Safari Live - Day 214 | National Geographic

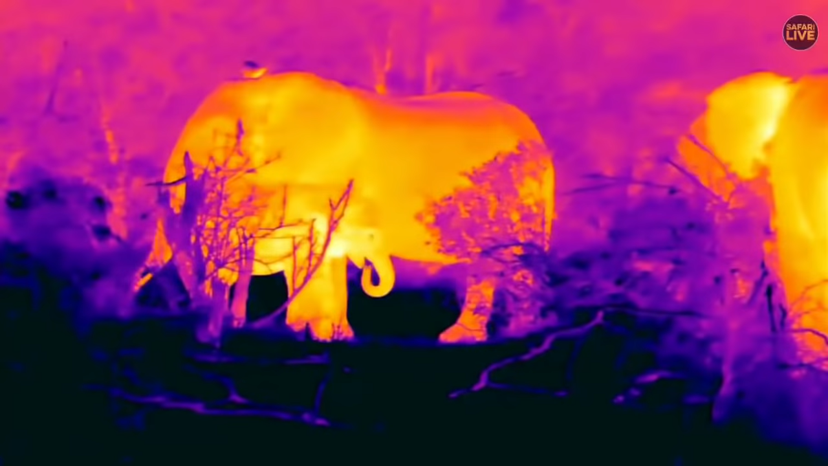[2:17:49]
There, we've got the FLIR thermal camera showing you the heat of the elephant.
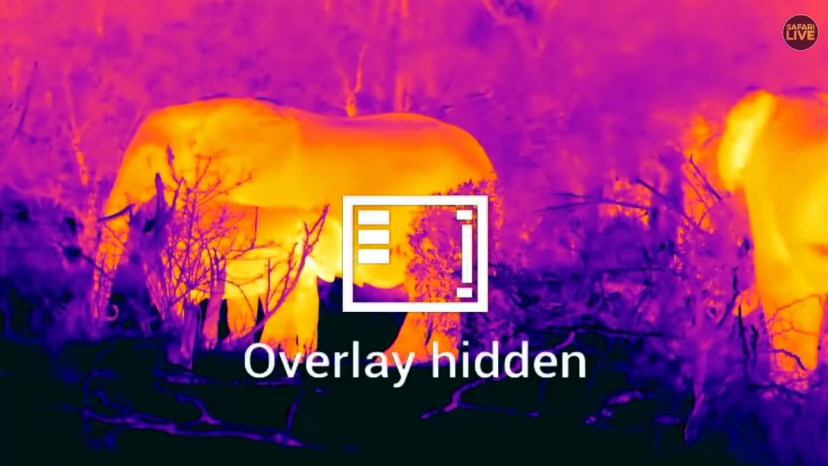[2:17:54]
Shut up.
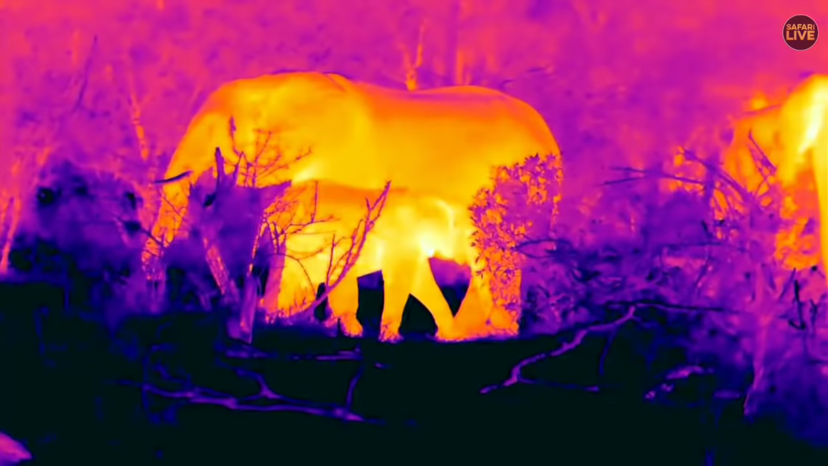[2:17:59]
Isn't that nice? Such a lovely picture.
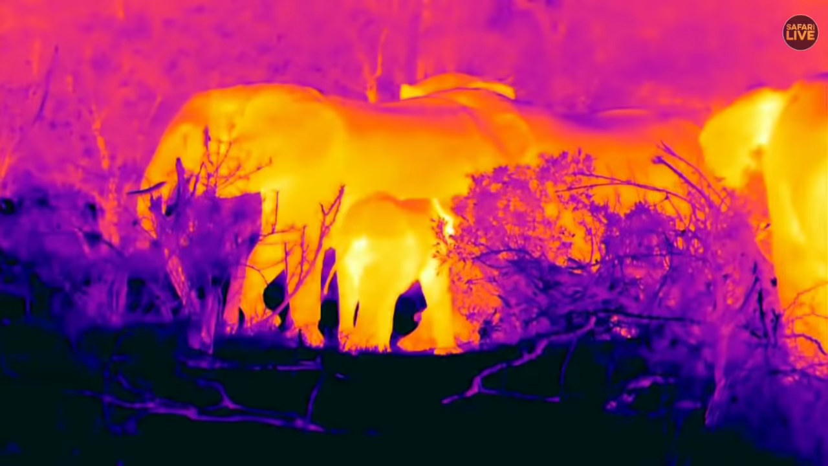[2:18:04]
Little bit of irritation being shown by the calf you can see there, trying to suckle.
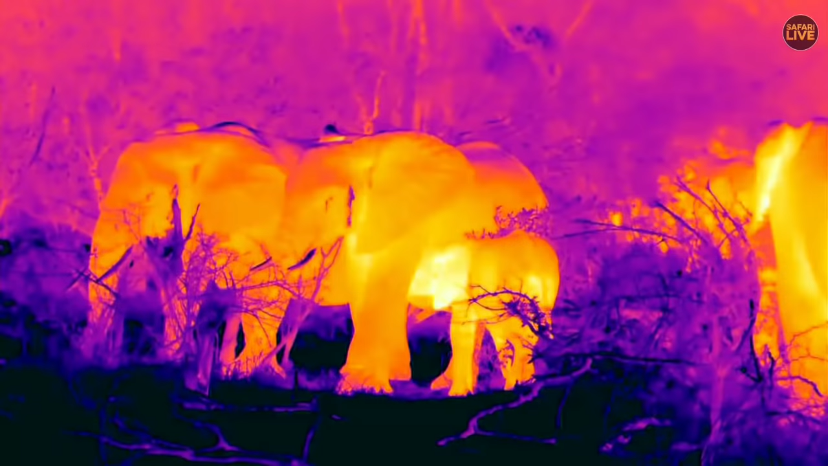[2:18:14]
Crafty, elephant herds in Juma don't really exist.
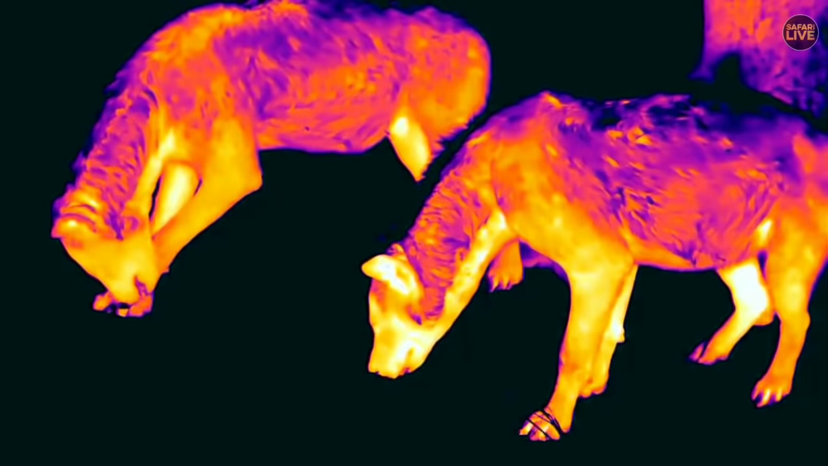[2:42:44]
Very powerful jaws tearing to pieces, I think, what was a piece of the rib cage.
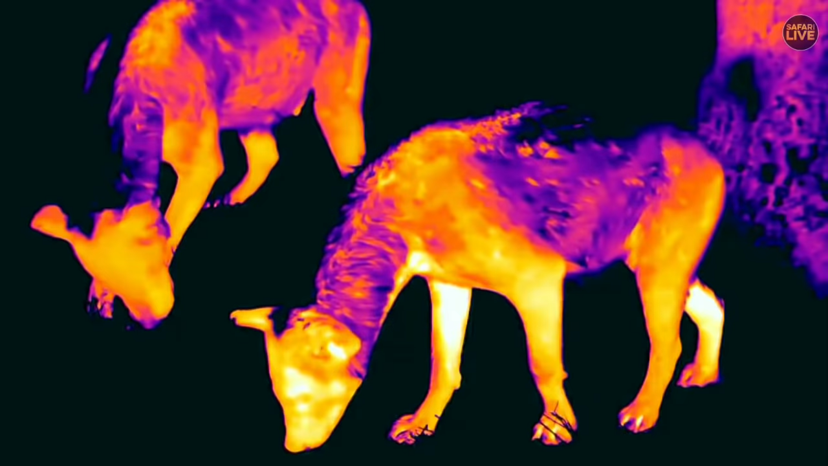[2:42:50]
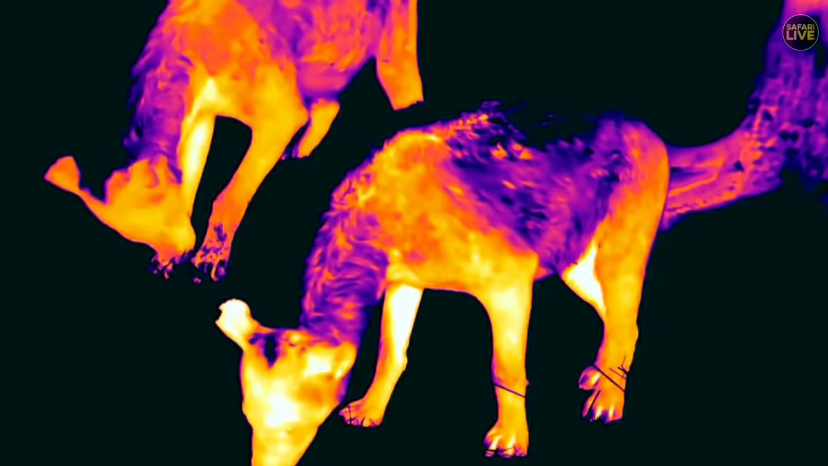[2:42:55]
Tingana is struggling a little bit
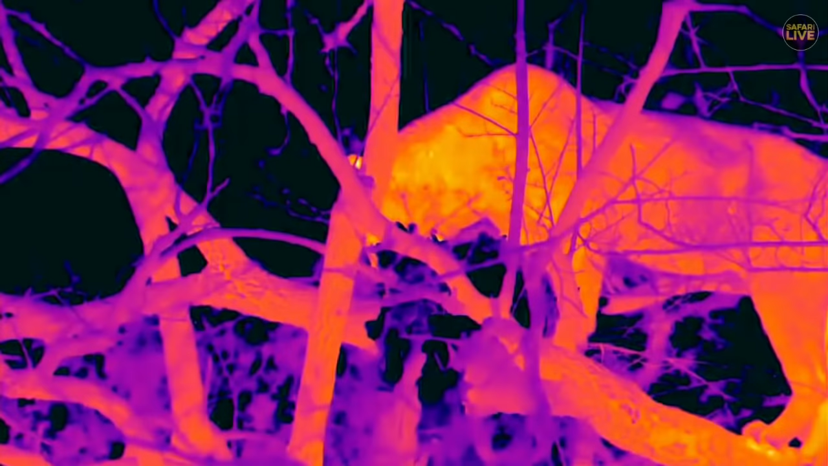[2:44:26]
Alright, let's go to the FLIR thermal camera once more. It really does give such a lovely perspective of things, I think.
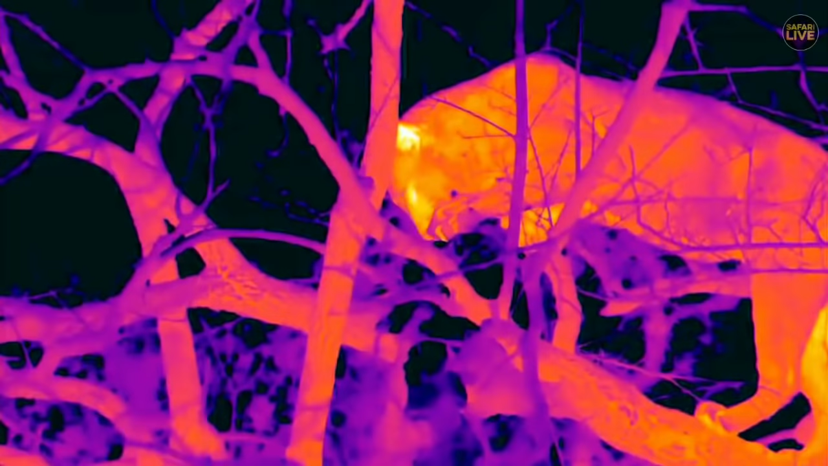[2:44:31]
And interesting how on a hot day like this, an exposed tree like that gets as hot as the mammal does, which I think is fascinating.
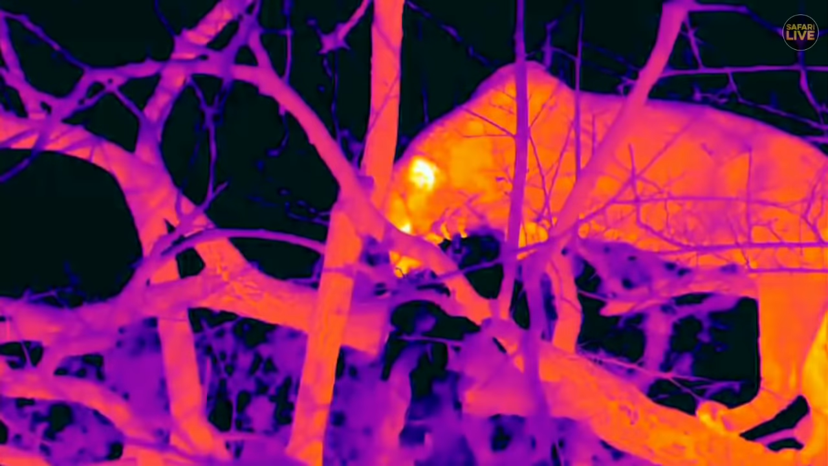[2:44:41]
And I know that many of you very much enjoy the FLIR look.
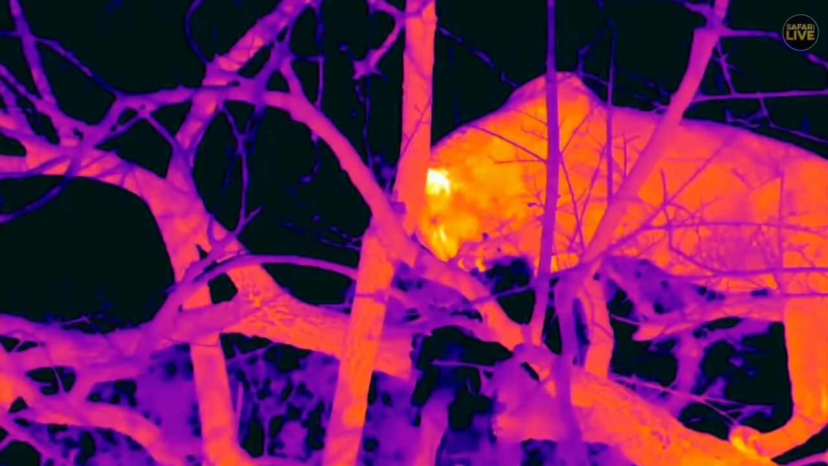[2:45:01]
You can see not much heat coming off. In fact, there's less heat coming off his roast lunch than there is off the tree. That is unsurprising, of course. It's because his lunch has been dead for 48 hours. But it hasn't absorbed anything like the amount of heat that the tree has.
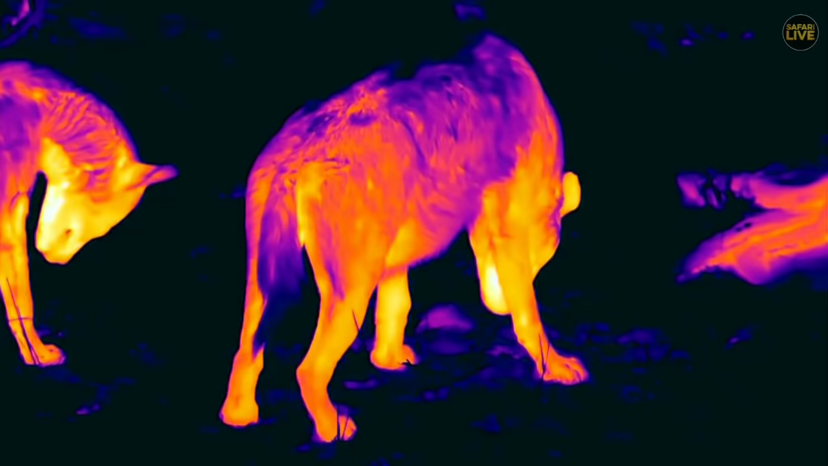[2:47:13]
You can see where they're well insulated and where they're poorly insulated. And we're looking at Corky and Intima right now.
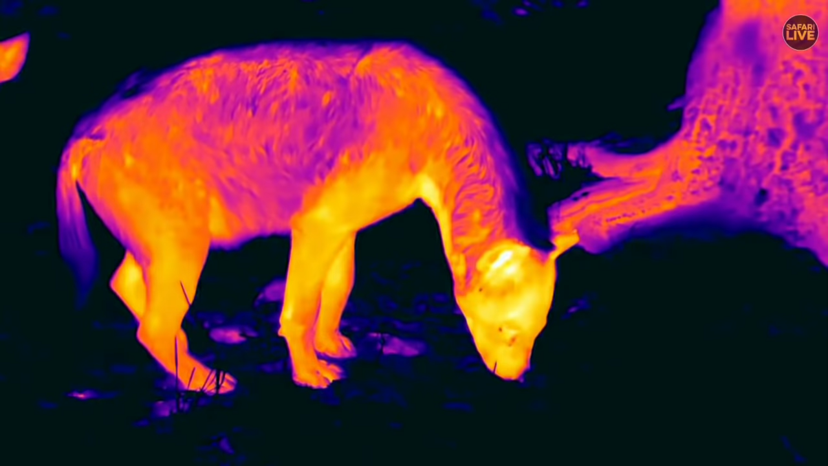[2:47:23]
Corky, do you know which one has got the... Not Corky, Crystal, do you know which one's got the glassy eye? Right, so it was Comet, a male.
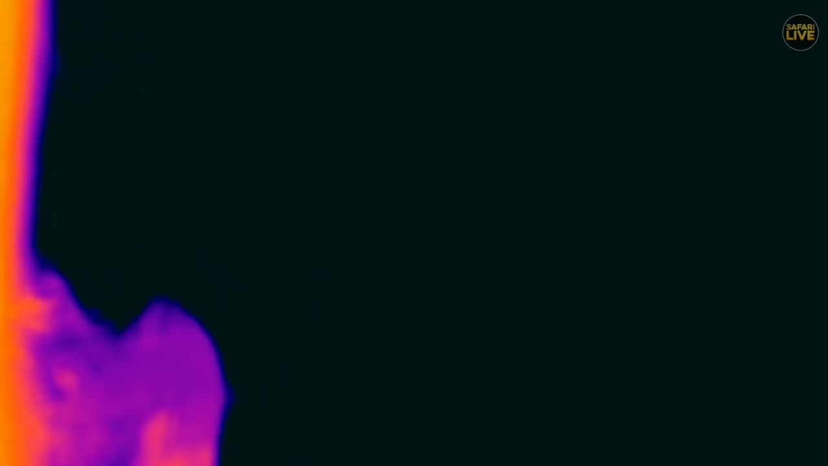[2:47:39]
It was Comet who had a glassy eye, and he was here on yesterday morning.
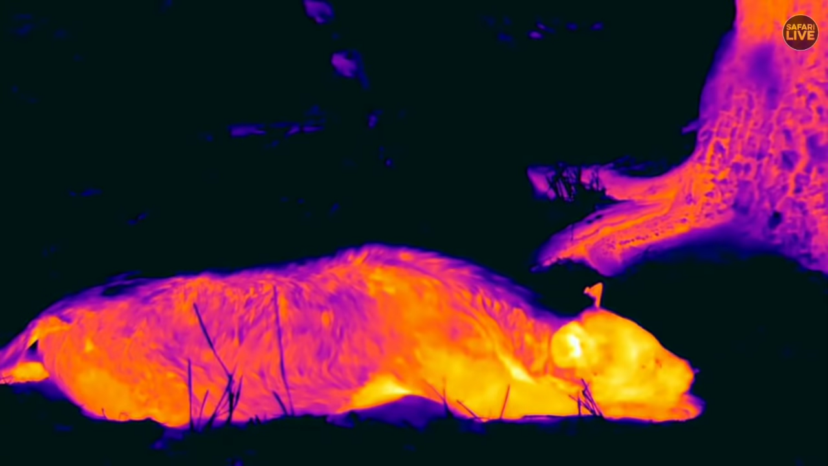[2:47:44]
So he's left now, obviously. He's gone foraging somewhere else. And part of the same clan, these ones are. And they've come in hoping for some snack to fall from the tree. So that's Corky there that you're looking at. As far as I remember, a relatively high-ranking member of the Juma clan of hyenas. And she's named Corky because of the way she used to sit in the termite mound den.
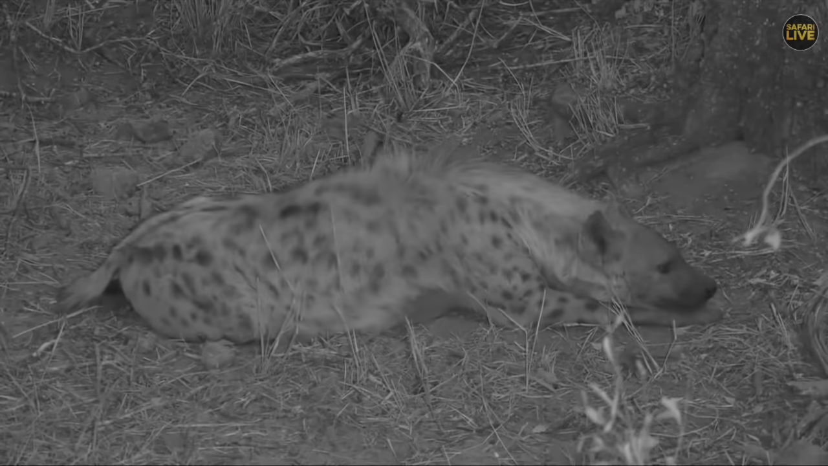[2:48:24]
Ah. Okay, take care. Let's go back to the FLIR. What we're looking at here take care is a difference in heat. So the darker the picture, like the nose there, you can see the nose of Corky, is deep black almost, a sort of indigo black. That means it's the coldest part of the picture you're looking at.
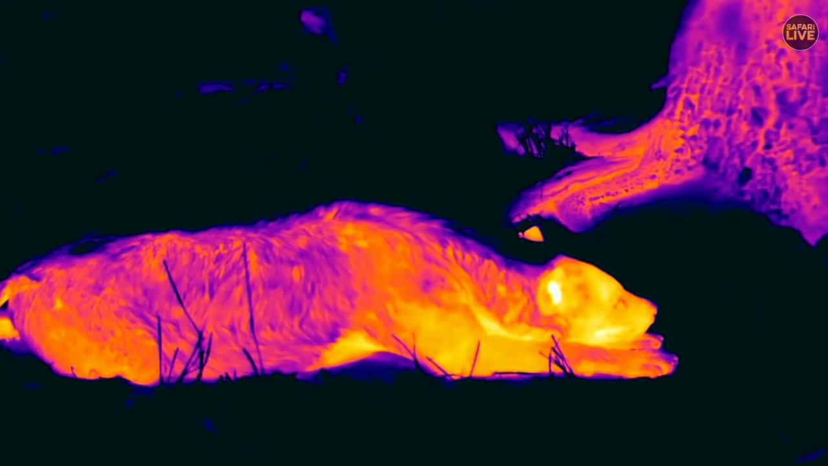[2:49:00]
Then the whitest part is the hottest part. Now, this camera can tell you what heats those are, but you can set them, if I'm correct. Is that correct, Fergus? So we'll change a setting now. But basically, the whiter it is, the hotter it is.
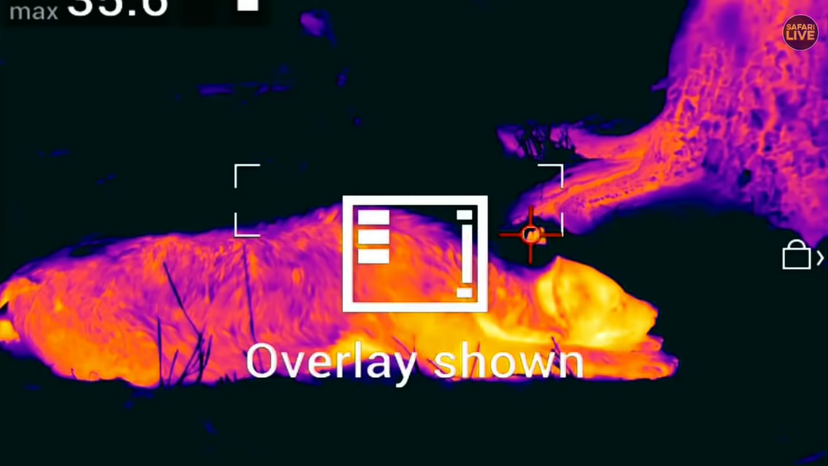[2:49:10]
And so you can see there that the hottest part of the screen is 37.2 degrees Celsius. That is about 9... Oh, your thing cuts it off.
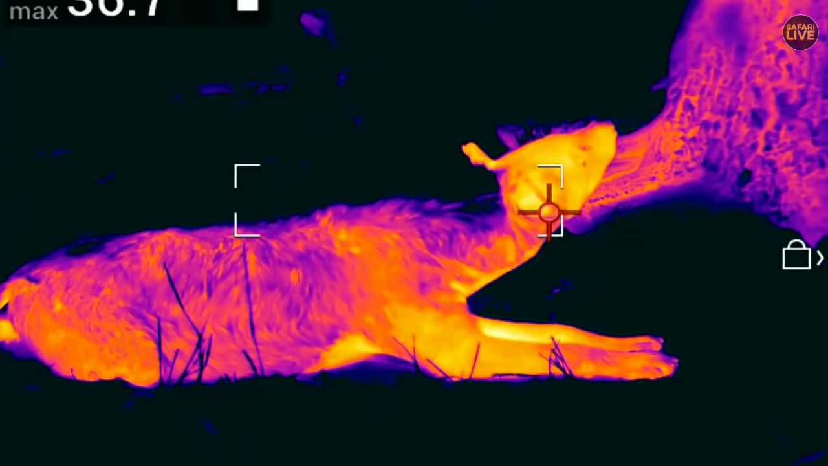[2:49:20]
Okay. So I will tell you that the hottest part of this is 37.2, which is roughly 98 degrees Fahrenheit.
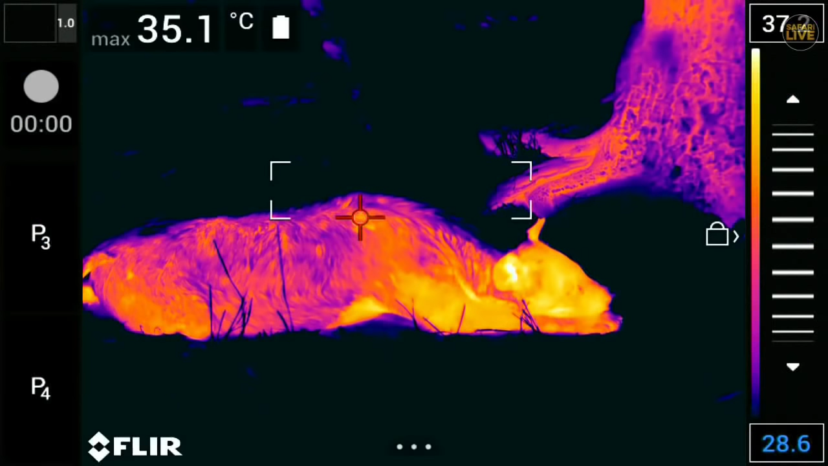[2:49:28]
On screen: max 35.1°C
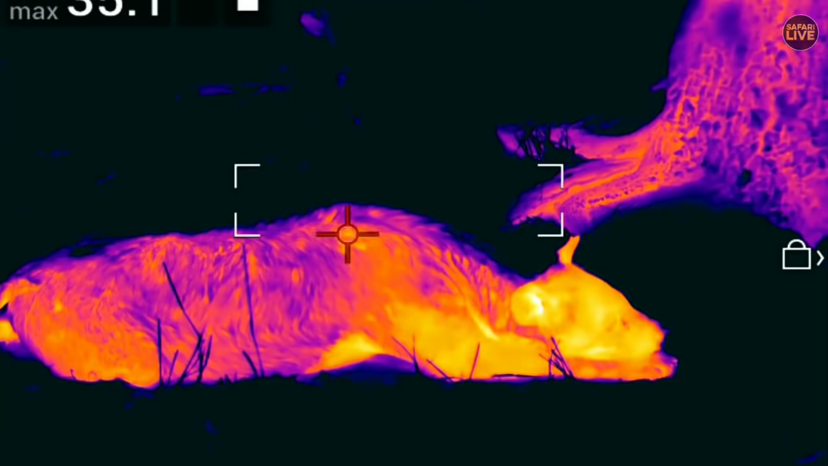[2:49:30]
And the coldest part would be, I suppose, I'm not sure what it would be, but anything below, say, 25, maybe less, 20. So the little
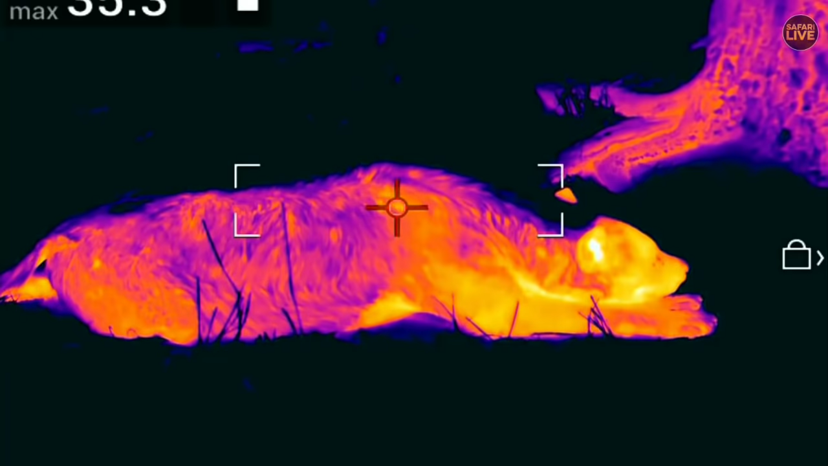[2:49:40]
arrow picking up the hottest part on that. Right, okay. 35. There's Corky staring up, hopefully. And I'm afraid I think Tingana's wily enough not to drop too much.
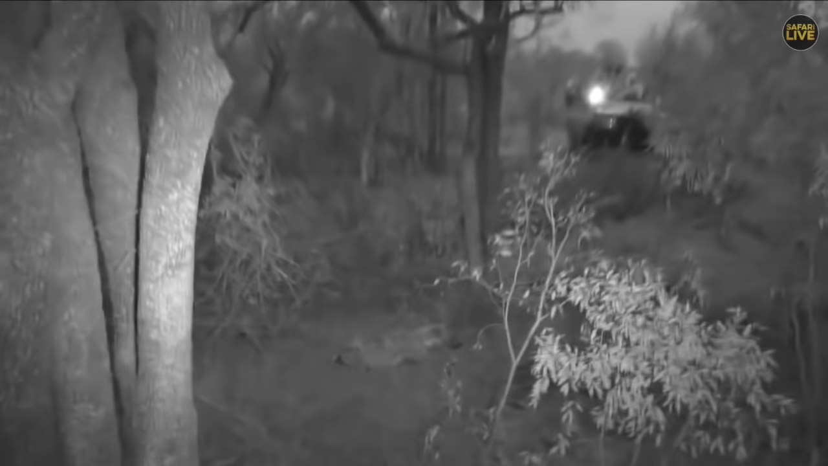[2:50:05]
Osana is looking on in depression. He's lying not more than 3 meters from Ntima, I think it was.